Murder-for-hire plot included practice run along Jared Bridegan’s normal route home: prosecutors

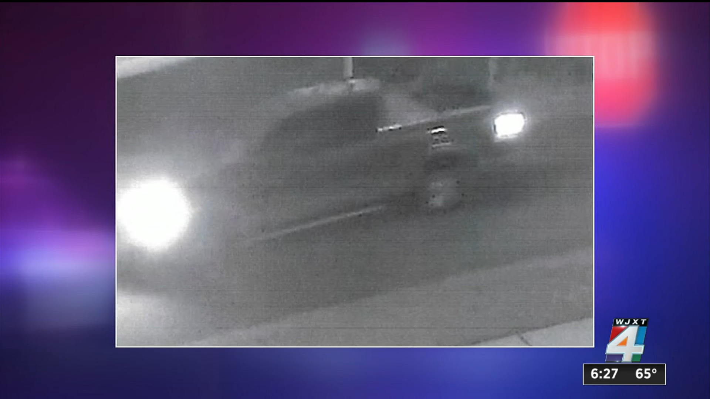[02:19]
It shows Tennant along the route in his dark blue F-150, which police later found,